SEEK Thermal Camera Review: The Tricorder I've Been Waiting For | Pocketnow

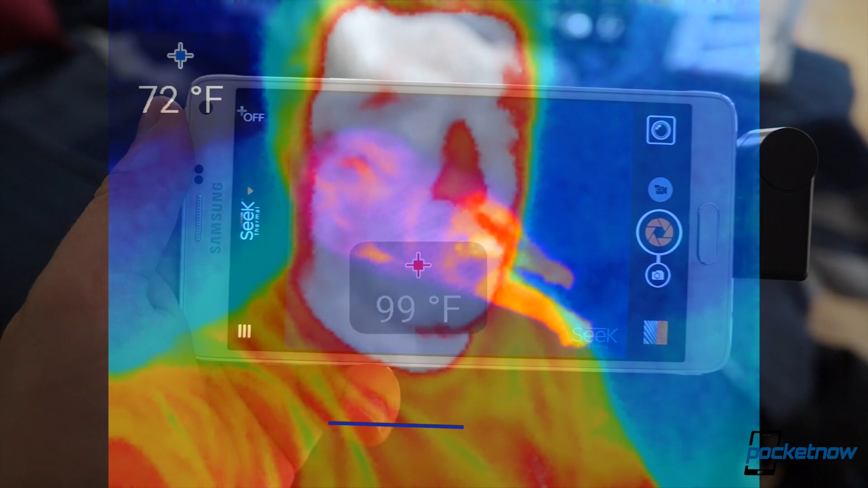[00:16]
I'm Michael Fisher with Pocketnow, and this is a quick look at the Seek Thermal Camera for Android smartphones.
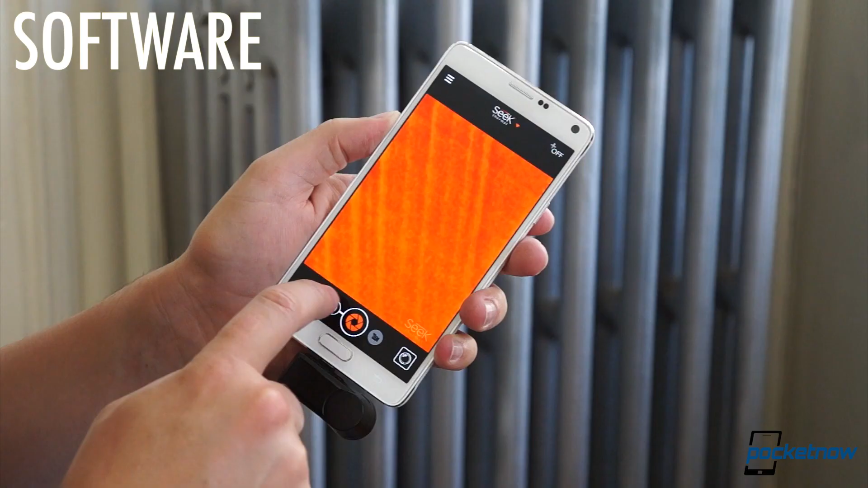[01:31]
The picture dominates the screen with the shutter release and toggles for camcorder, gallery, and shooting mode select down below.
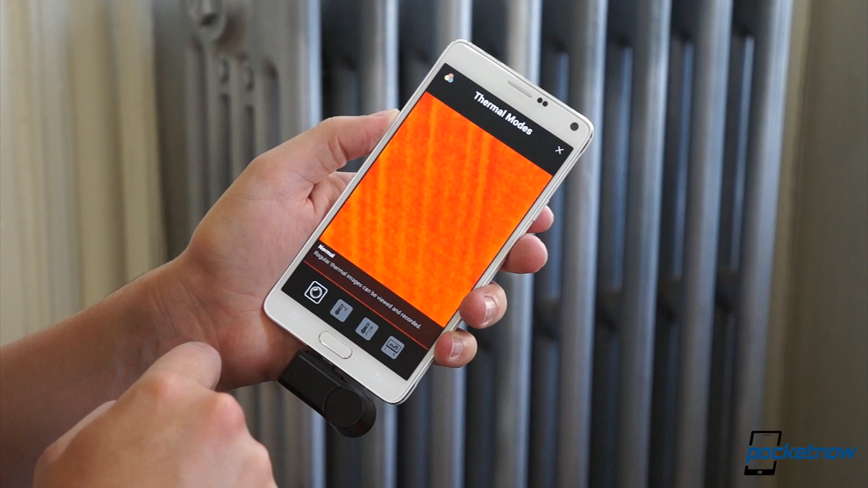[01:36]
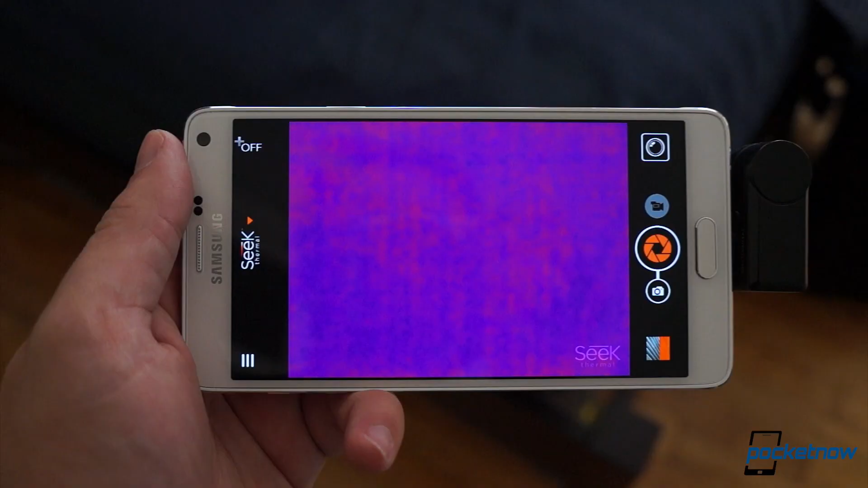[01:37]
The picture itself is just what you'd expect,
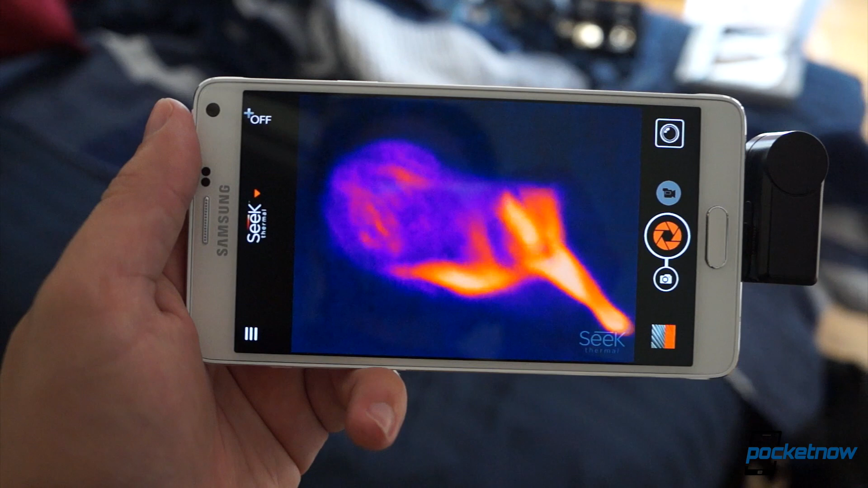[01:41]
a false color representation of the thermal spectrum within the camera's 36-degree field of view. Wander around taking thermal pictures, and you can hear the hardware quietly clicking away as it automatically recalibrates.
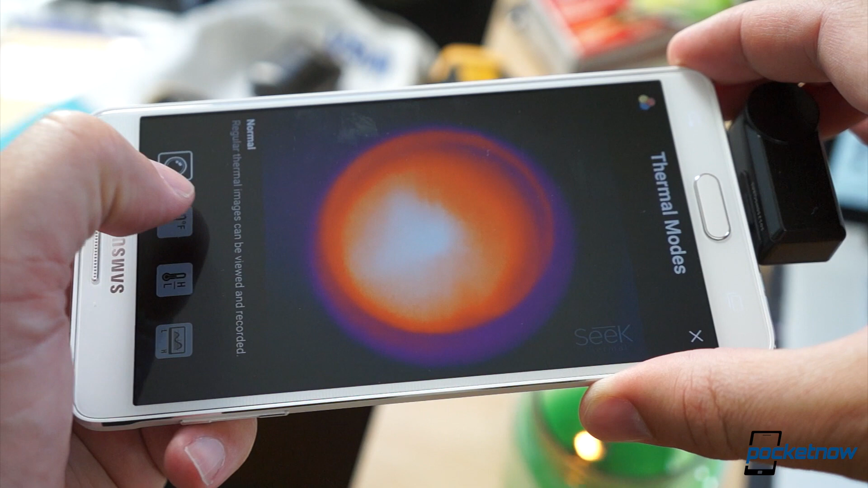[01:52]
In addition to the simple color map, you can also set the camera to constantly display the temperature around the center of the frame,
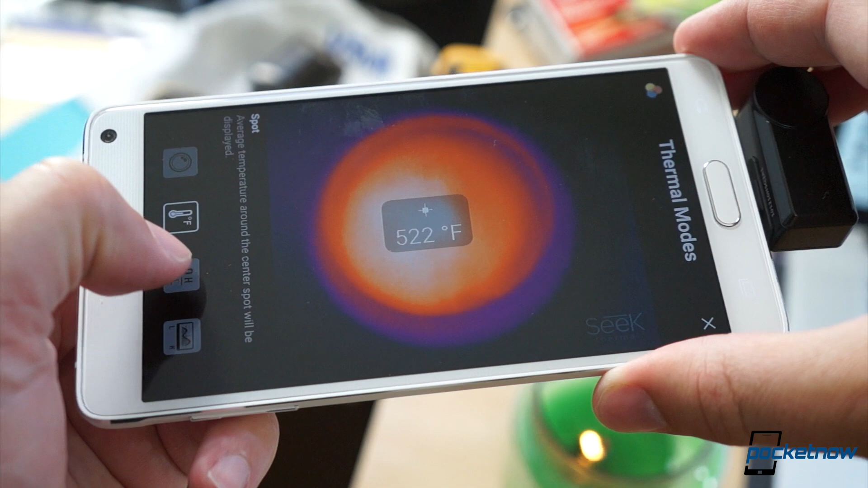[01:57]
On screen: spot 522°F
or show the extreme highs and lows in a shot, or show only temperatures above a certain threshold.
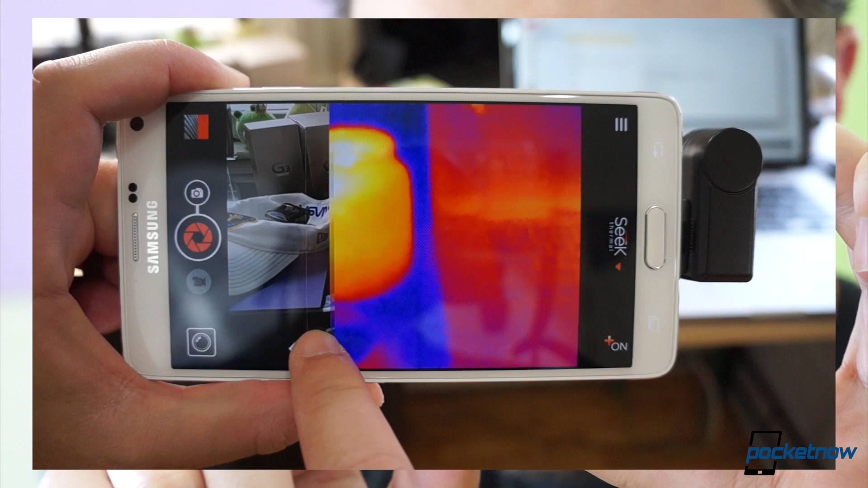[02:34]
you're going to run into aspect problems with close-up shots, making this more novelty than anything.
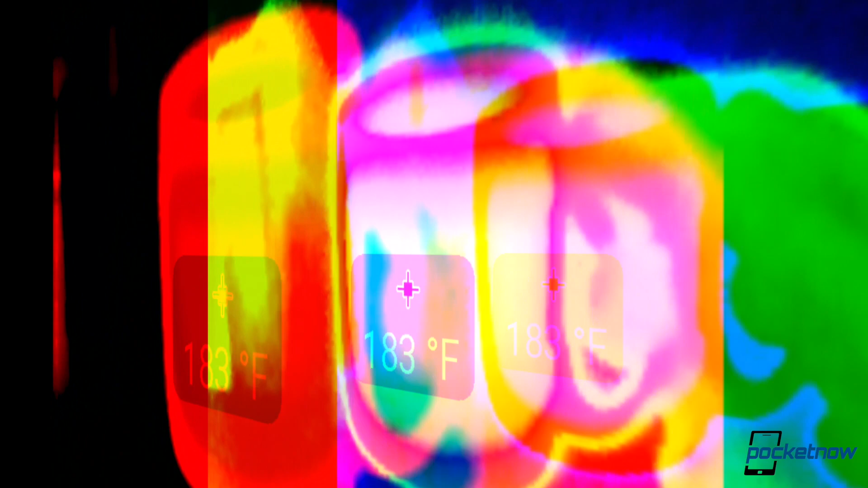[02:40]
On screen: spot 183°F
To be sure, there are plenty of practical uses around the house, like determining if your coffee is too hot to drink or your seltzer is close to freezing,
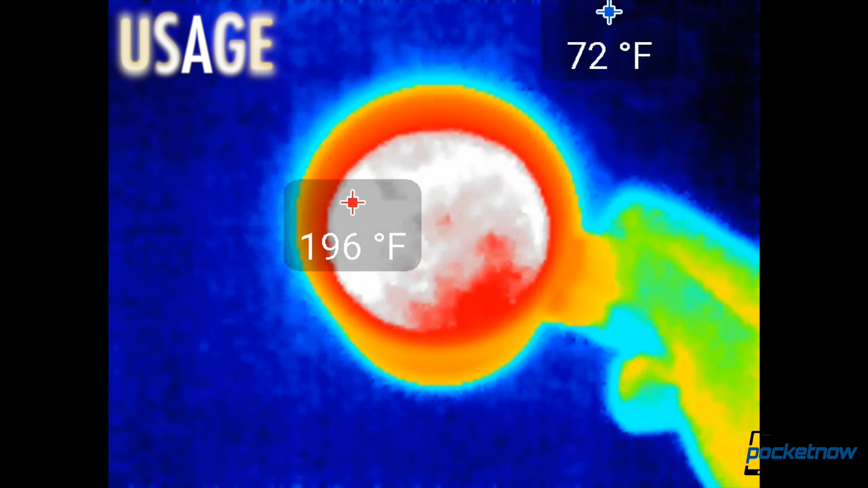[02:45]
seeing what's running hot in your home entertainment system,
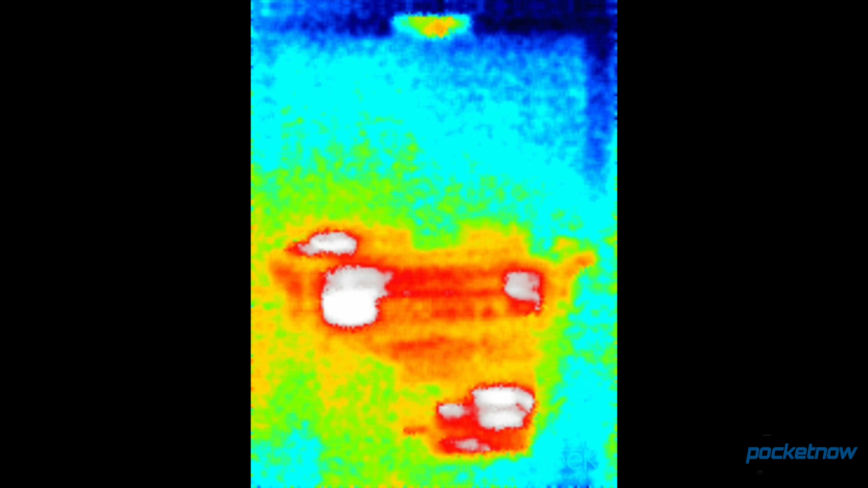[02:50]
or determining just how warm your smartphone gets when it's on the charger.
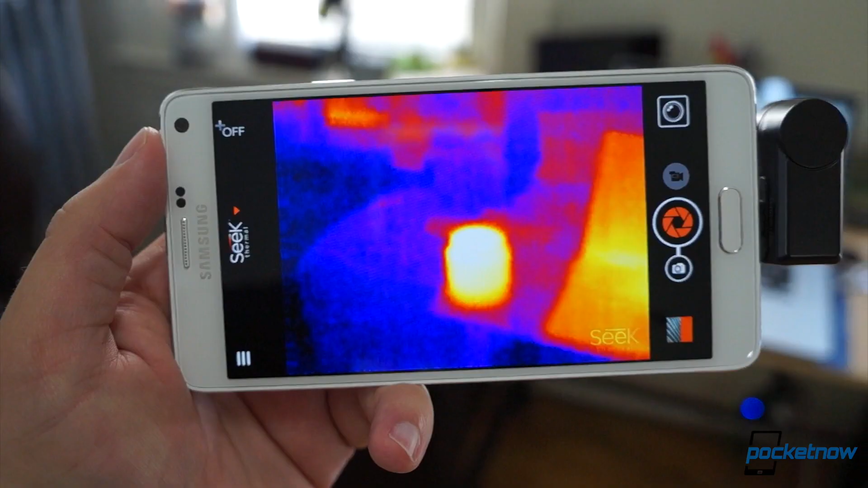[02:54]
But being able to see beyond the visual spectrum also opens up your perspective in a very cool way. I mean, there's the obvious.
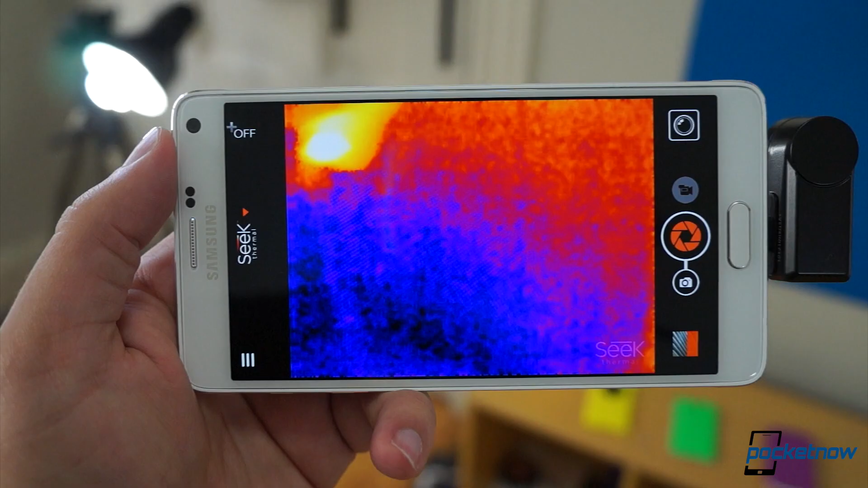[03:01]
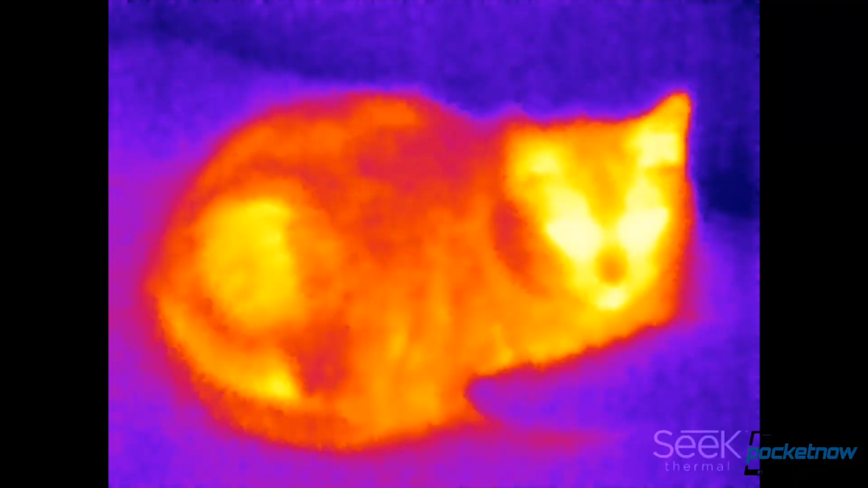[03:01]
If you think a camera flash makes your cat's laser eyes creepy, check her out in infrared.
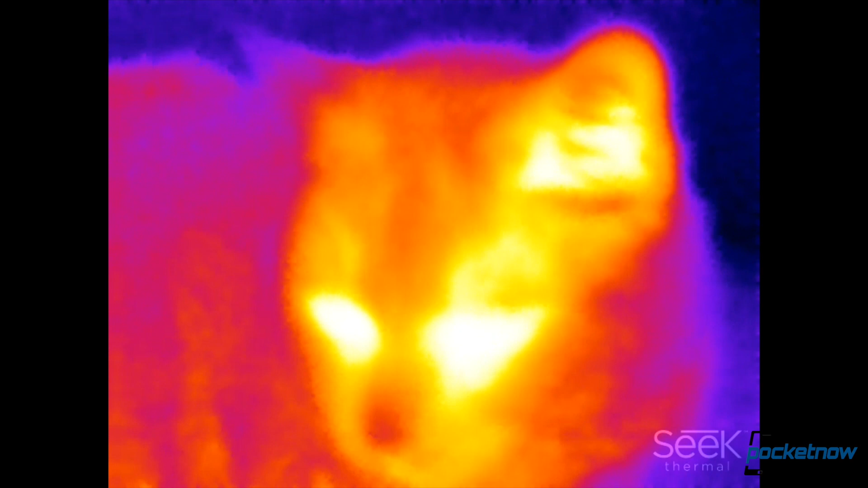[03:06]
And yes, you can see in the dark, as you can see here in this pitch black bathroom.
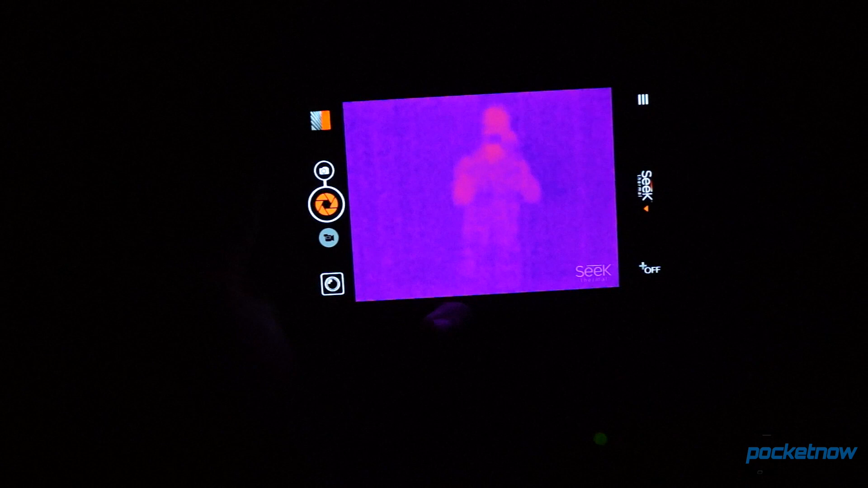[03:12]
Go beyond that, and you start to learn some cool lessons about the world around you.
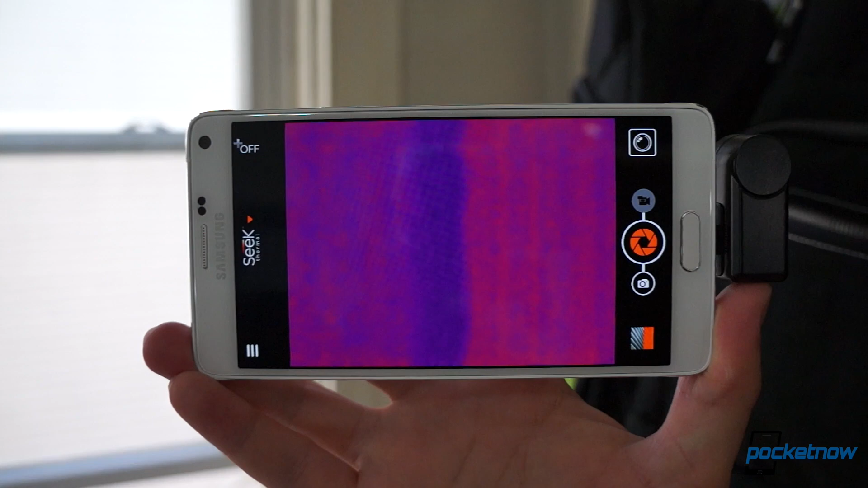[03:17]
For instance, glass windows reflect IR even when it's too bright outside to see a visual reflection with your eyeball.
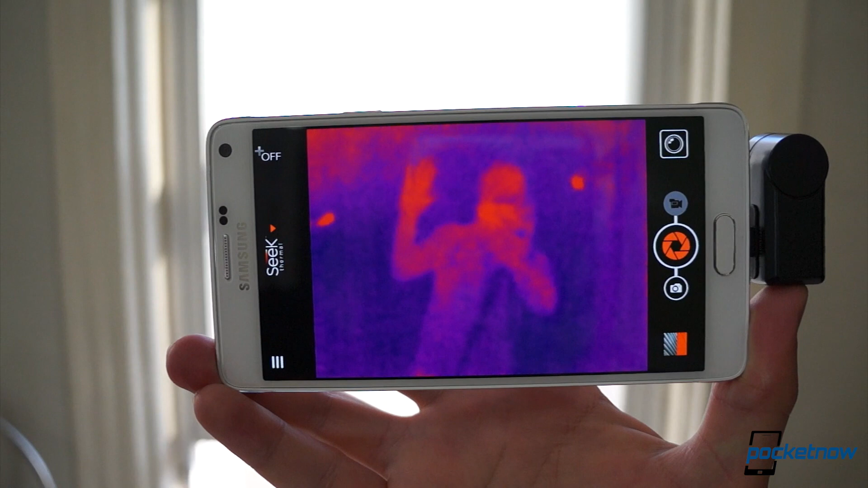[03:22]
Your invisible shadow is still bouncing off the glass and can be seen by the Seek.